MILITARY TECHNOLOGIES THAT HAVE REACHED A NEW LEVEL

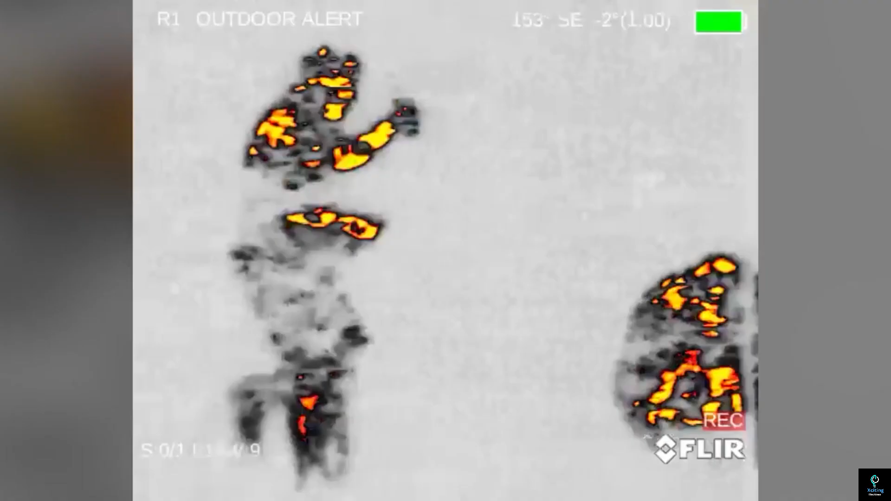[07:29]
offers weapon-mounted capabilities with high-resolution imaging,
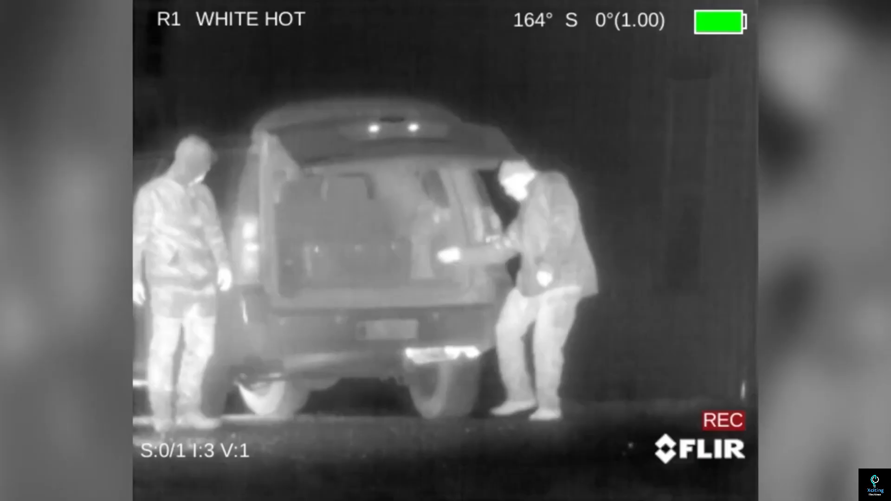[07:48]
Known for their rugged construction and user-friendly interfaces, these devices deliver sharp thermal imagery with reliable performance in extreme conditions.